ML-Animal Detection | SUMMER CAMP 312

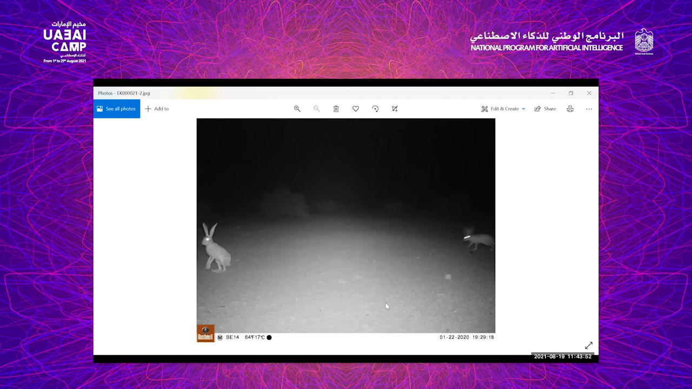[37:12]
You can see the timing and you can see the date and the timing. It's 11:30 p.m. in the night, and we can see like two individuals in this picture from the camera traps. This is another one of our site value species, as Samir said, Arabian wildcat. To be really honest, during the daytimes or during the last 3 years, we have sighted it only once during the surveys.
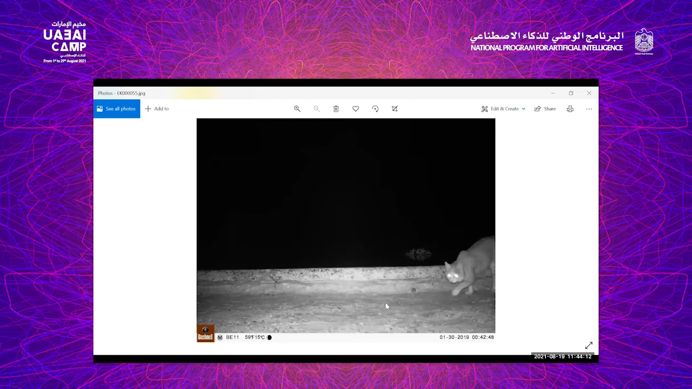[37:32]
But with the camera traps, there are locations that we often sighted. It's a very shy species and nocturnal species. The red fox, it's another important species for the Dubai Desert Conservation Reserve. It's again mostly active during the nighttime, and you can see it mostly during the nighttime. But with the camera traps, we really got a very good data about the behavior, about the feeding ecologies, and these things.
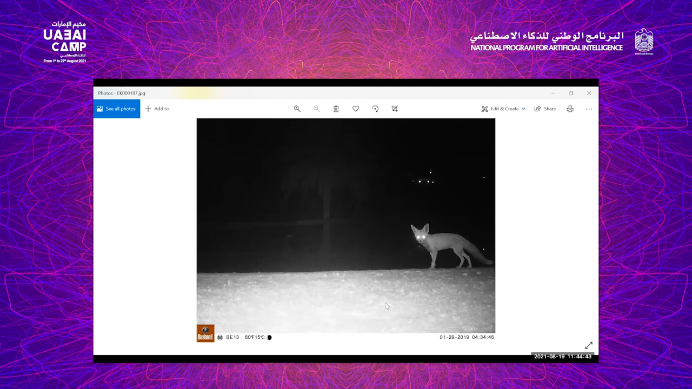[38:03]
The vultures, it's we have four species of vultures in DDCR, and DDCR is